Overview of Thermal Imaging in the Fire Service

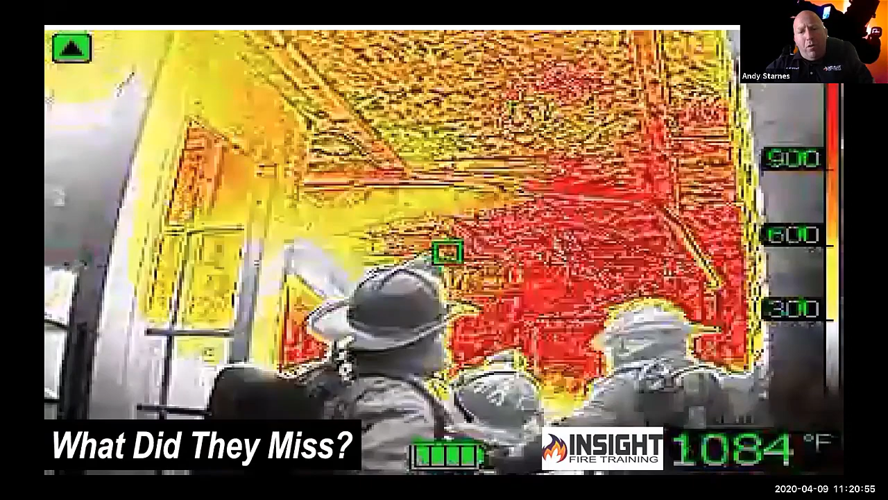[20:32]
On screen: spot 1084°F
you leave 800 to 1,000 degrees of superheated surfaces behind you. They're not using a thermal imaging camera. This is a new fire department, brand new gear, brand new fire trucks, brand new air packs.
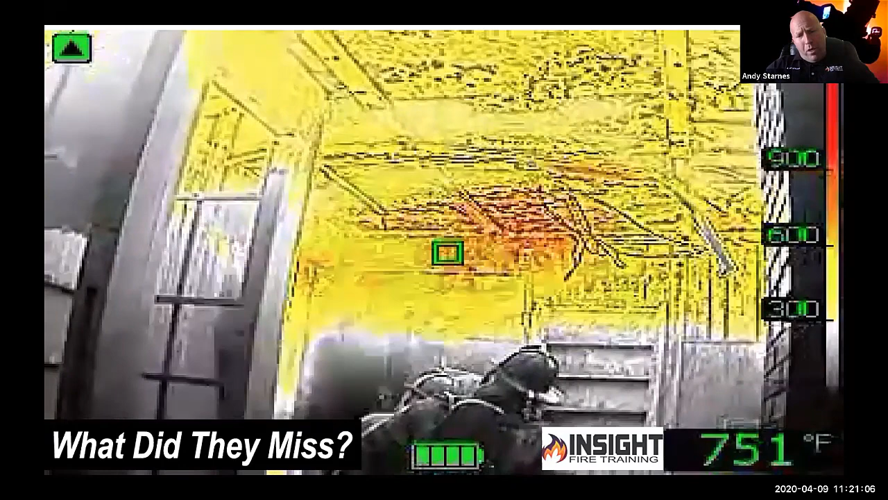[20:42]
On screen: spot 751°F
And the argument of we can't afford it goes out the window when I see a $1 million ladder truck and all this other equipment, and you leave this much heat behind you to radiate down the victim, the contents, and everything else.
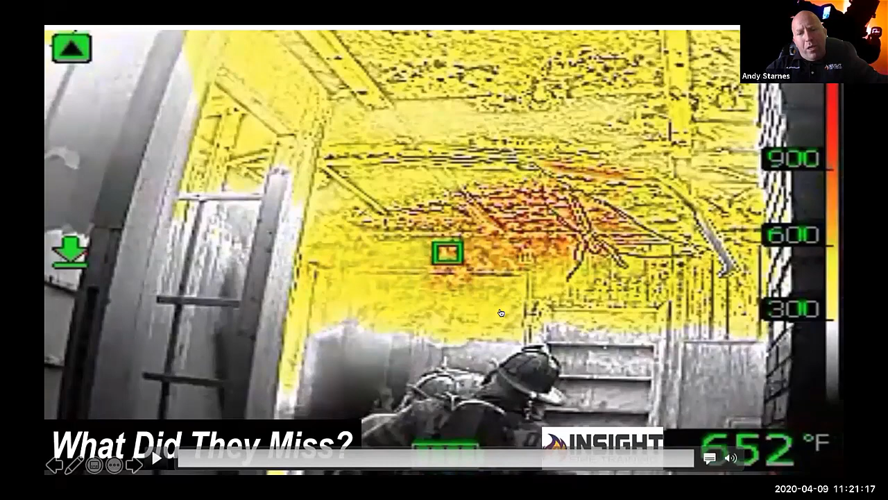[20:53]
On screen: spot 652°F
This is why the camera's usage is so important, because I want to see my target from a long distance off, use the camera to see it, use the reach of the string, cool that environment and confirm it, and then move forward. This is what a military mindset would do. This is what an industry would do. They wouldn't guess.
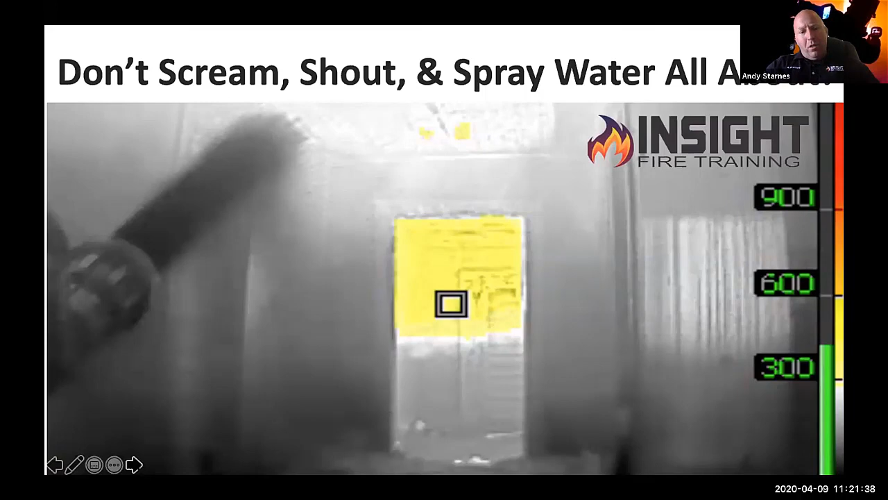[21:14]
They use these tools to their best at their advantage. And finally, when we talk about search, you got to realize the whole point of when we use thermal imaging cameras or when they were brought into this industry was to locate and find victims in low to zero visibility environments.
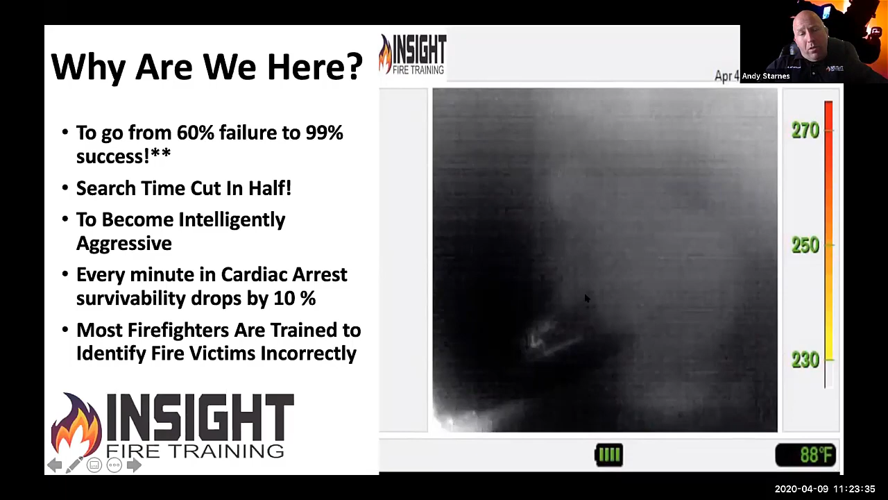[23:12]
On screen: spot 88°F
you're setting them up for failure, because the majority of the time they're heating up victims. A victim that's 98.6 degrees in a fire environment will not show up white hot. It's a thermal inversion problem. They're going to be the coldest thing in the room if the room's 300 degrees. This is a quick example of two firefighters searching, or crew leaders leading their crew.
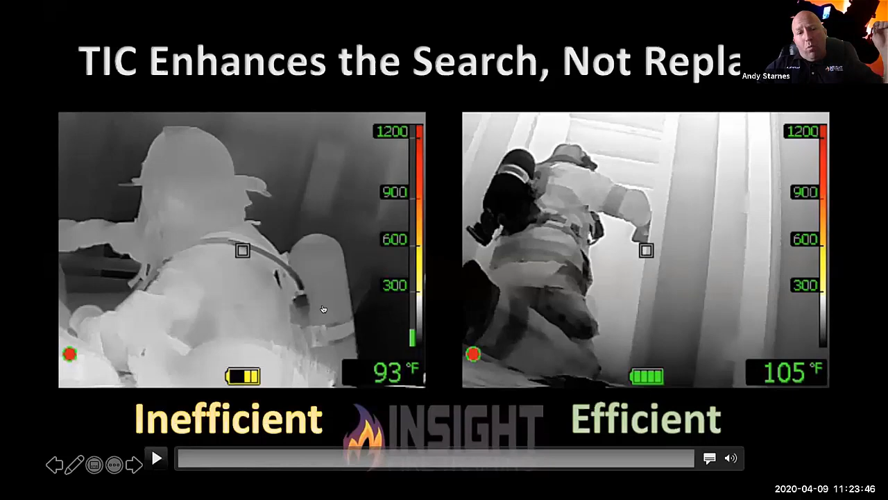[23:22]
One on the left is leading one room search, and it takes him the same amount of time by not employing the right tactics as the one on the right, who searches three rooms with two firefighters using the tactics we show with the cameras. He's holding the camera at a different angle called an increased field of view, or what we call the gangster grip, flipping it sideways. He's in a tactically advantageous position between three rooms. He sent one firefighter in one room, one in the other. He's checking on their progress. As one clears a room, he comes out and sends them to the next one.
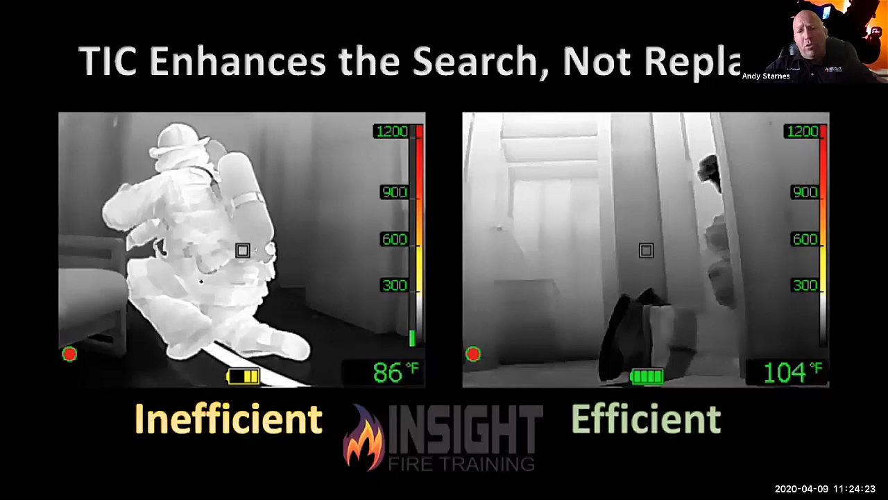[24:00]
His goal, his job, his or her job, is to be the designated adult or the supervisor, watching over, directing, and facilitating. Look what happens when he directs them to the problem, finds the victim.
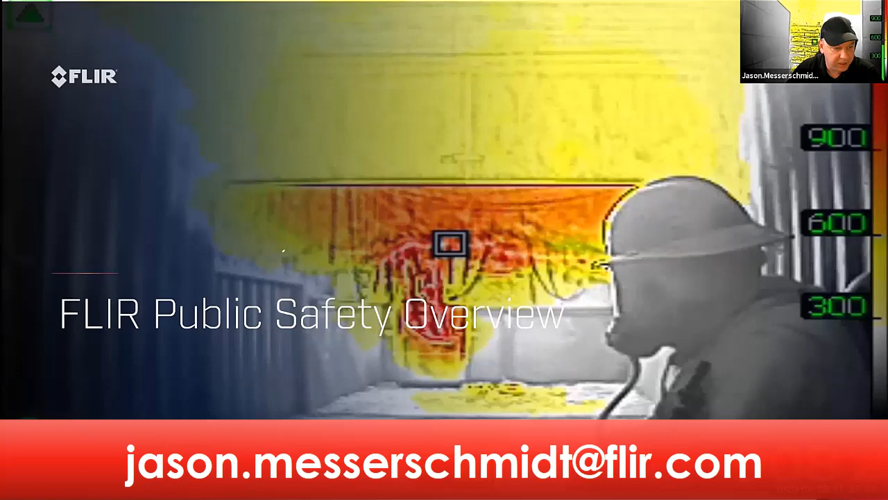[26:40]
We're going to go over a couple things, including some the high-level specifications that we want to be looking at when we're actually purchasing these cameras that Andy has been talking about, and what does best wear.